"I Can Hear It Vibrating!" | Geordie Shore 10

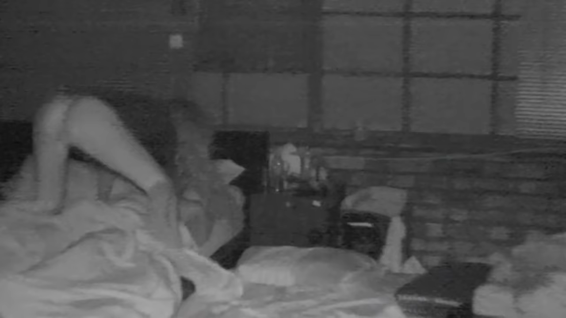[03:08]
Everyone's scared, and everyone wants to go to sleep. There's only one place to have a seat in, next to Scotty T.